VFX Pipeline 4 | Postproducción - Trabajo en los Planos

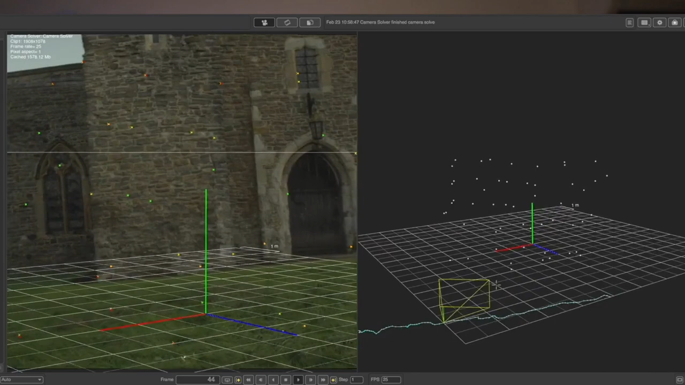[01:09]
Utilizando programas especiales de captura de movimiento o tracking, obtienen los movimientos de la cámara a través de la triangulación de puntos en el plano.